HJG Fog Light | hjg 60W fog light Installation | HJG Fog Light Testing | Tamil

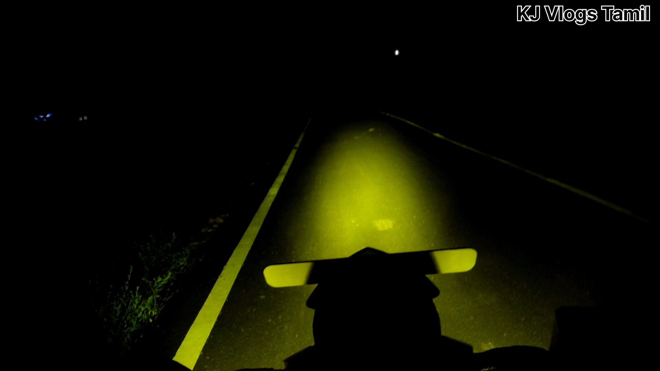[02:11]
So, you will be able to focus on the light If you are not on the light, you will be able to turn on the bike So, this is a headlight Now, the shock is very necessary We can draw some light
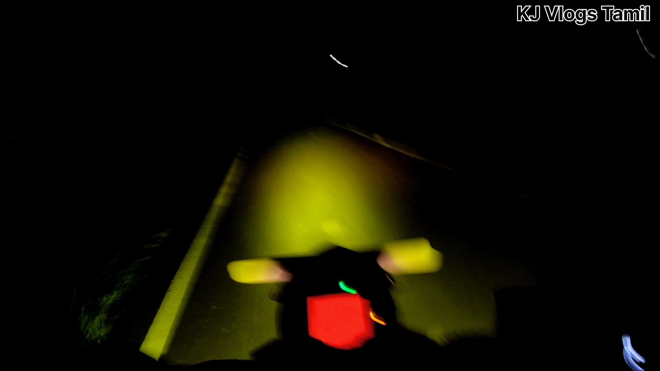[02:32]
Now, go first and run the different light The neutrality and turn this light Now,
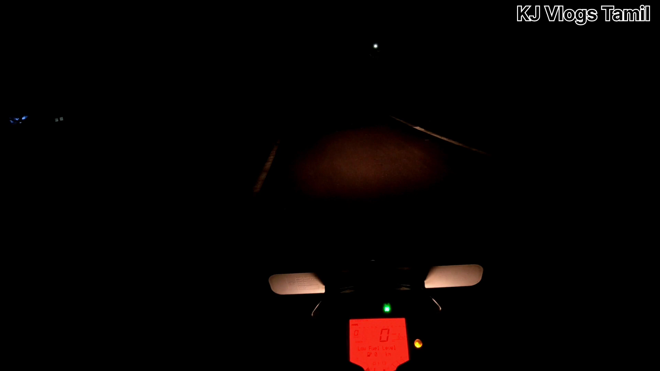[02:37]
the light is off and turn it High beam Use will make a lot of light so, clean the full, also It's been a long time for me So let's go and see how you can find it